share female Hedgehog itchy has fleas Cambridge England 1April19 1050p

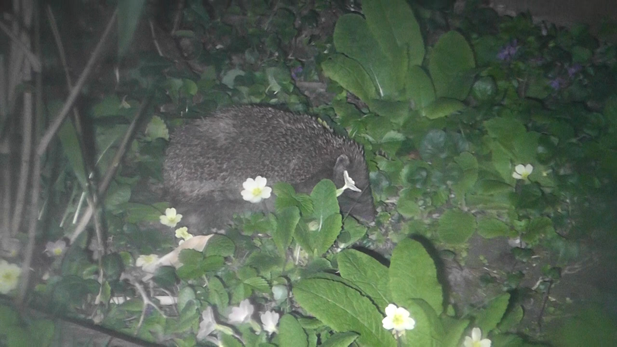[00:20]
Yeah, she's got a bad itch. Most hedgehogs are covered in fleas.